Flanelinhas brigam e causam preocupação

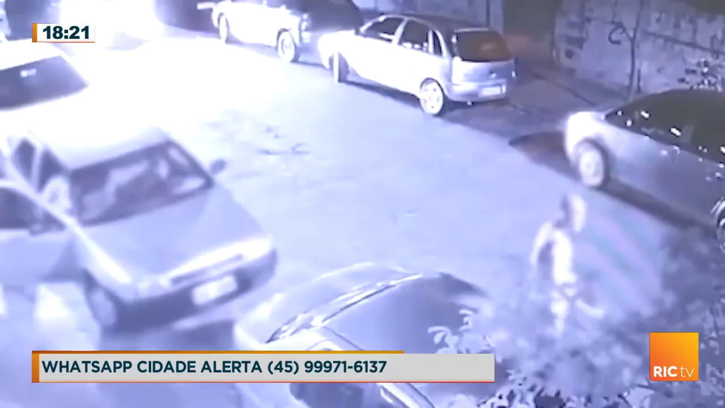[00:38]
A discussão acontece no meio da rua e os homens trocam socos.